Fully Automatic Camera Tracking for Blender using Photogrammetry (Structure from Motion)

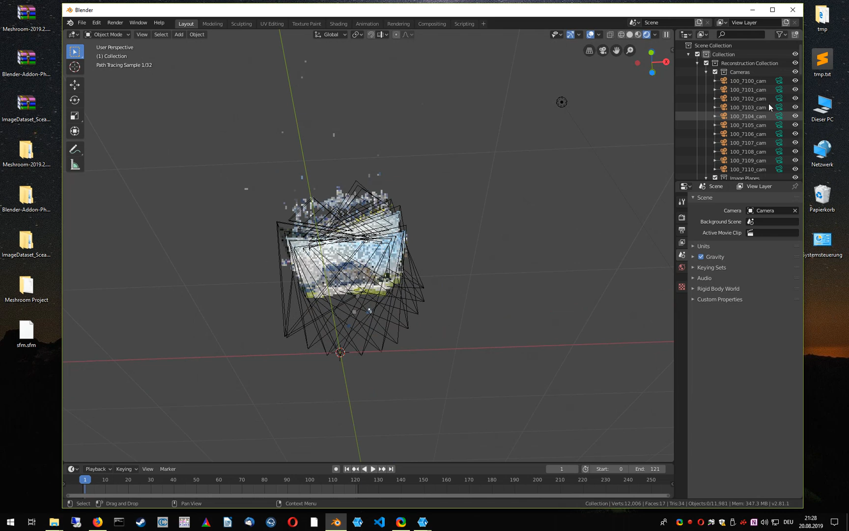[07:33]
But let me adjust the scale. So right click on this collection. Select all objects. Go to the pivot point.